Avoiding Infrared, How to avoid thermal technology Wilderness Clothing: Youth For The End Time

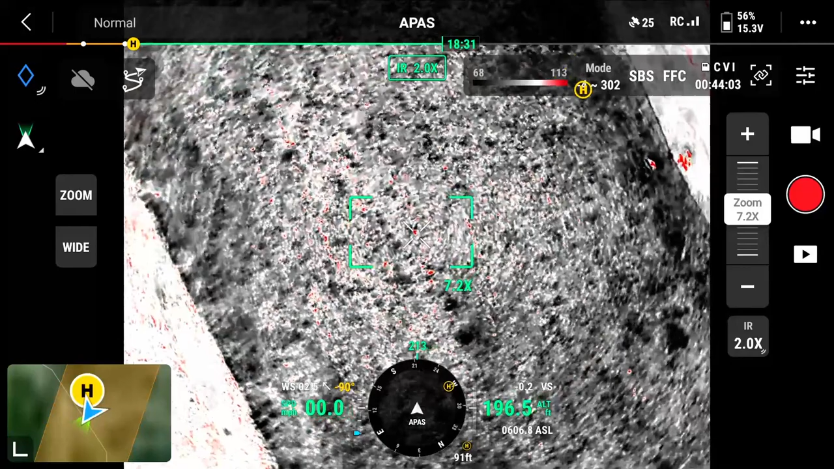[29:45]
The thermal thing you sleep in, the thermal blanket with the silver side out, hopefully to reflect some sun and not soak up like the green... So that's the silver side out? That's the silver side out, yes. You would never see that. I'm at 190 feet and he's right there. Go ahead and split screens so they can see with the... So obviously... But... Okay.
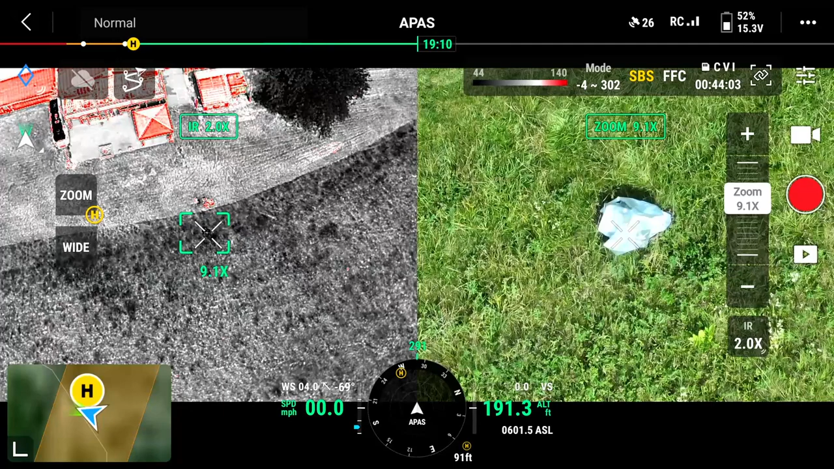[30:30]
So that silver thing laying there. If he doesn't move, that could be a piece of metal laying out there in the grass. That could be all kinds of debris laying around. You're in tornado country. Who would have guessed there's a person under that, right?
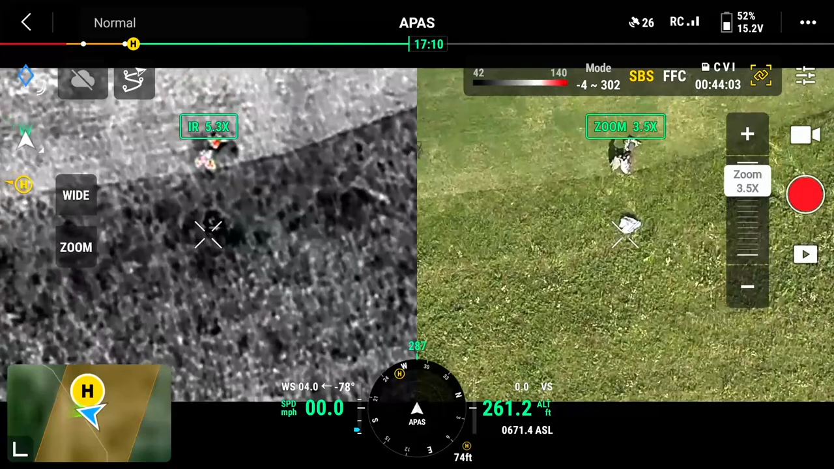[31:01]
That is working very, very well. Okay. Now, let's put just the plain old tarp over him. And I should have gotten a stick or something out there or a shovel handle.
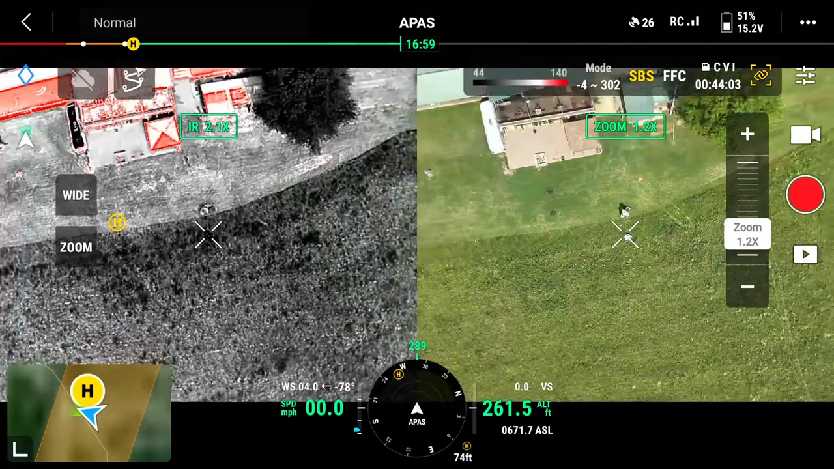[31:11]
But put the regular brown tarp over him only. And put the... Yeah, put one side up and have him hold it, like hold his hand up to hold it off of him. She's putting the shiny side out. She's putting the shiny side out. It's just the silver, brown and silver tarp. Normal. Yeah, sorry.
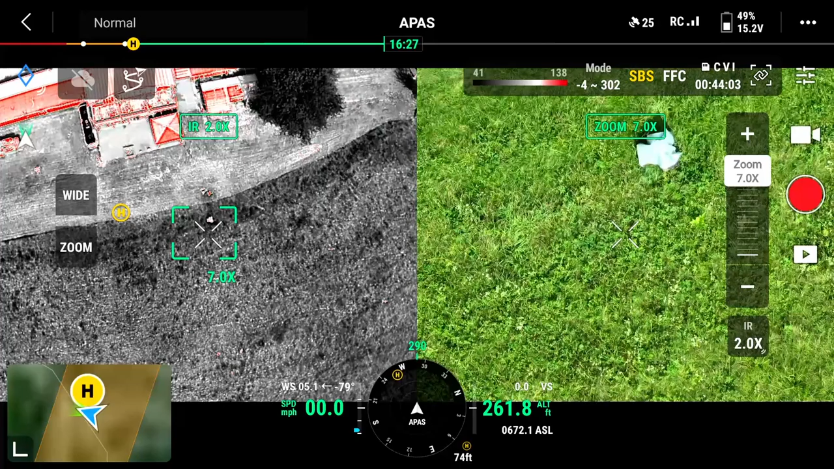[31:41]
But look at that nice white spot on the... Now we're getting some heat on it. We're getting a little bit of heat coming through.
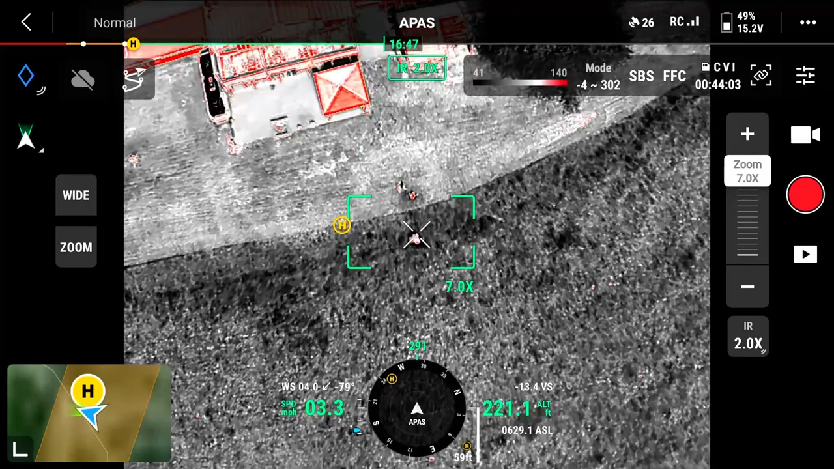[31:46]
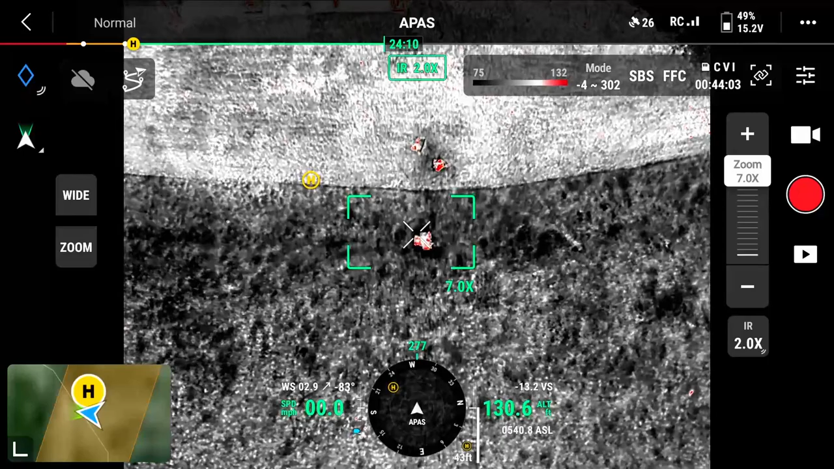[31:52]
But we've got more heat over here on whatever that's laying there reflecting than we've got here. Melanie, turn the tarp over. Put the brown side out for us now. Let's just look at the difference. But see, that totally eliminates, there's no form of a body there. But you don't want your tarp laid out perfectly nice and square.
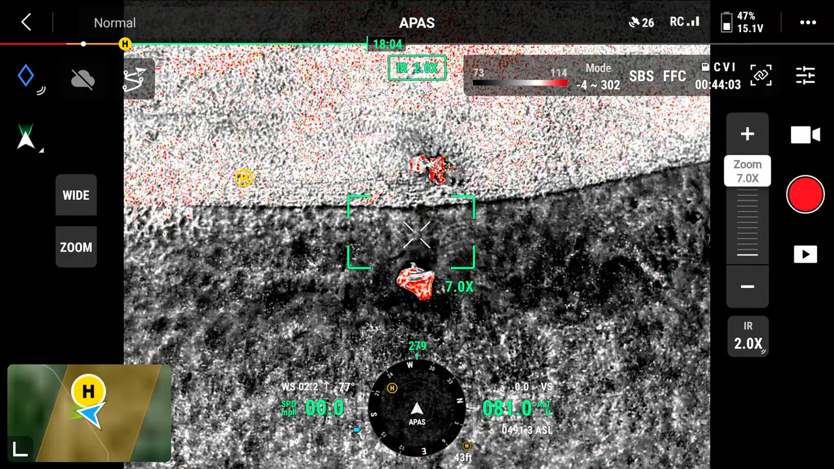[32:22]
It's not normal in nature. Right. Okay, so that's brown side out. Yeah.
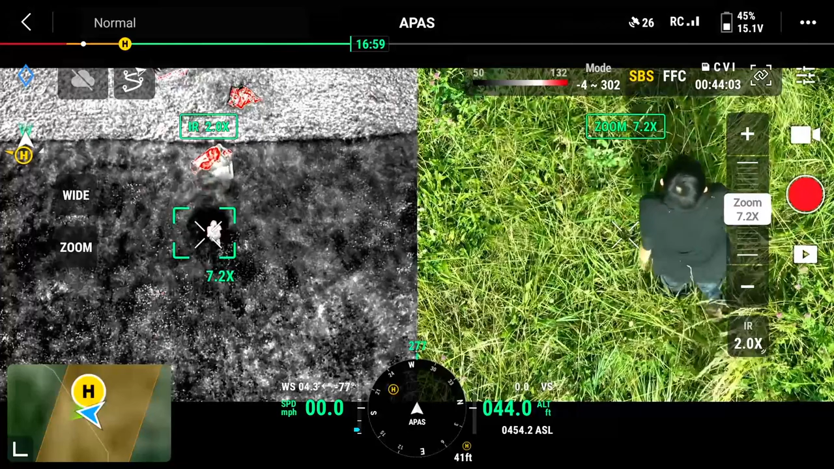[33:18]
Okay, it's not red, but see the white spot right there? See the white spot? Whoops, you went down too much, Matt. There we go. That spot, that's the heat signature left from his body that was there.
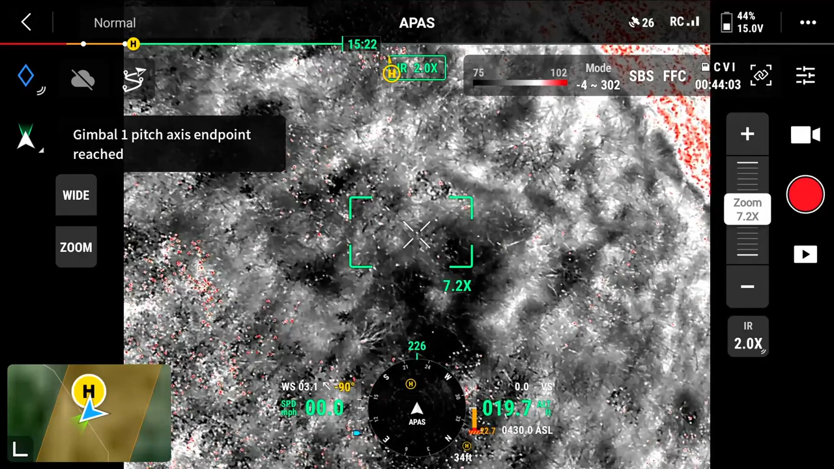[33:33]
When Matt and I were doing this test, it happened to be just right for weather. Actually, we could see I had laid on my side, had my arms kind of out.
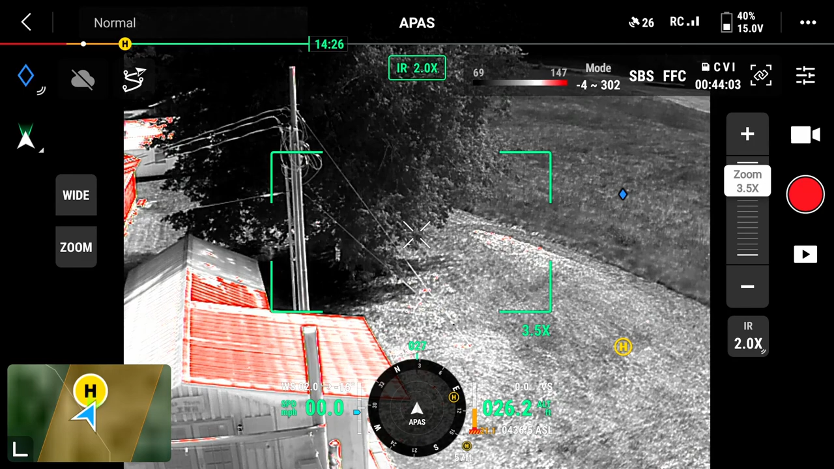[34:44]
If he stood still? Yeah. Okay, now have him walk towards the building or run. Or come... Just have him come towards the main building. Oh, wow. Okay. Okay. Okay, now come this way.
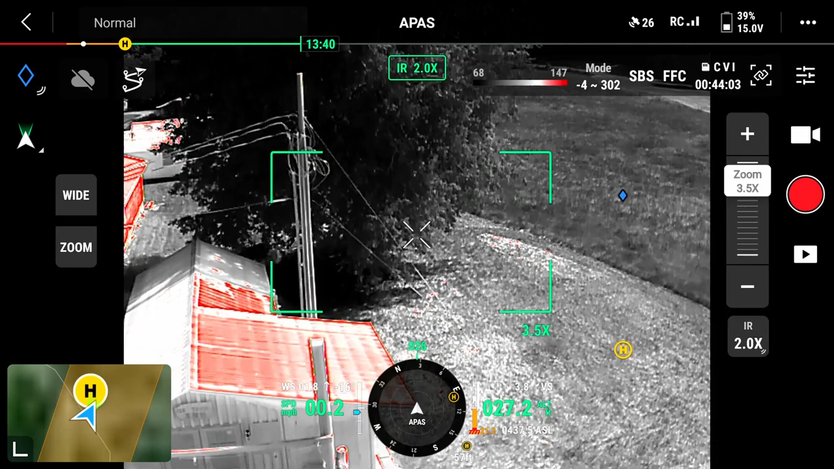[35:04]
There it is. Okay, point back down, Matt. So, this is the heat signature that we're looking at.
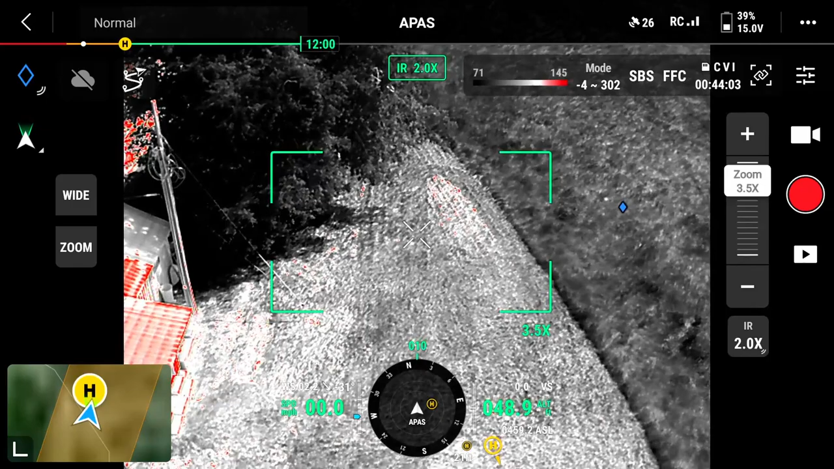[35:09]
So, obviously, very, very obvious. Picking up a lot more heat out of the top of his head. You look like a man walking. They're seeing you walk.
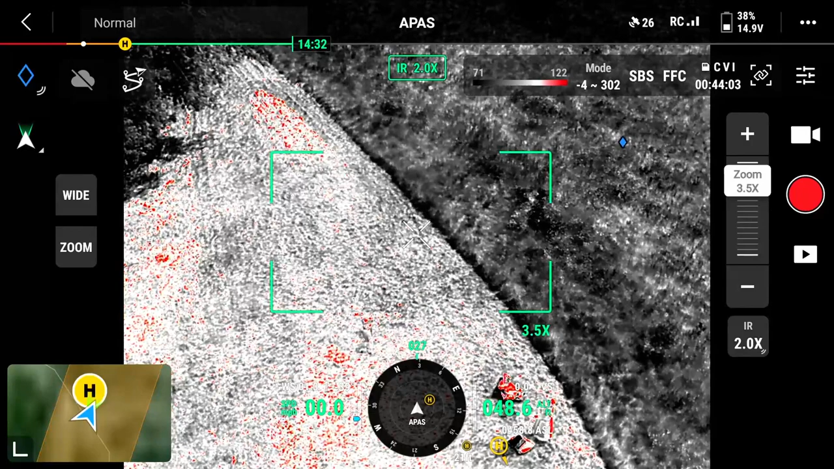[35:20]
So, look at that. Just have him pause. Just stop and don't move for a moment. Look at that. No, don't move. Don't move. Yeah, he's moving his head. If he didn't move... Where is he? Yeah, they're saying, where is he? He's right. Okay, now have him walk to his right. Abruptly move. Oh. Okay. And stop. Once you stop, it's second. Good to move. Yeah. Isn't that amazing? Wow.